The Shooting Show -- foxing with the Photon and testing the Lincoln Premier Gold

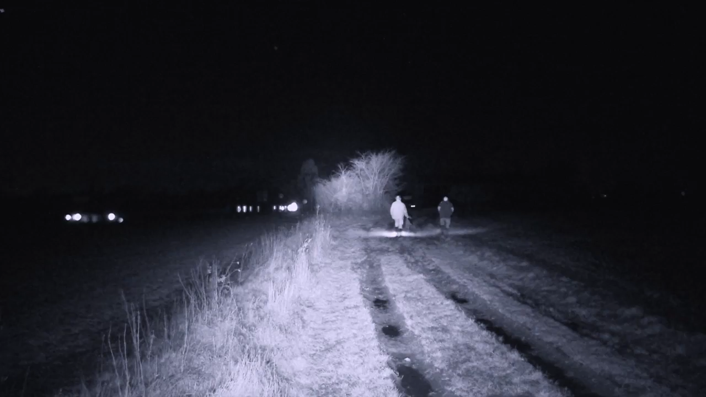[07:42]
Then we went round, picked that one up, cleared off out the way and we saw one more that came out the hedge and the wind was wrong.
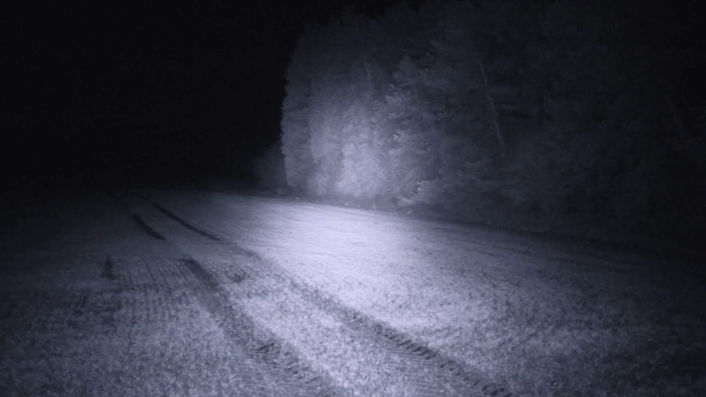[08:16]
We think it's 200 or a little bit over 200 yards away.
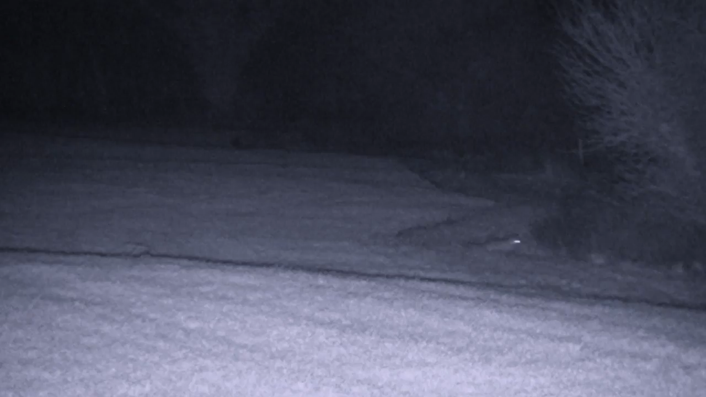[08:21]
And I could just pick out in that scope, the front of it, a nice white bib.
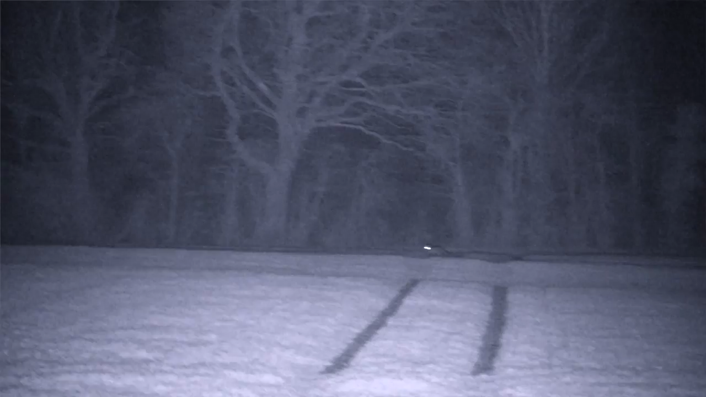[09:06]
It moved a little bit. Where I was seated, I couldn't really see anything down the back there.
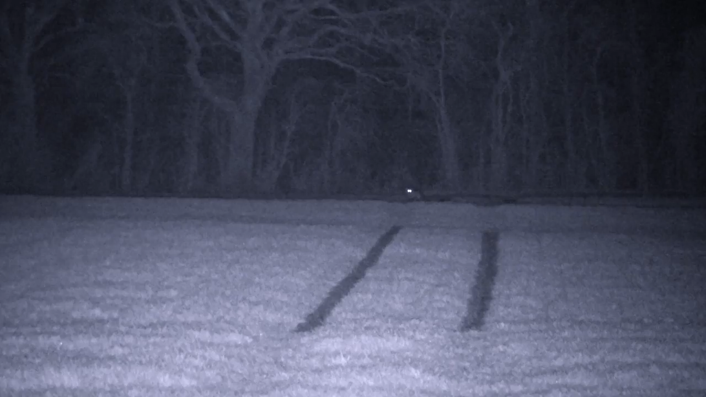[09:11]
It was tucked in over the top of a hedge. But again, one of the problems we have is that the foxes we saw tonight, bar two, were ones that were well over on the neighbours.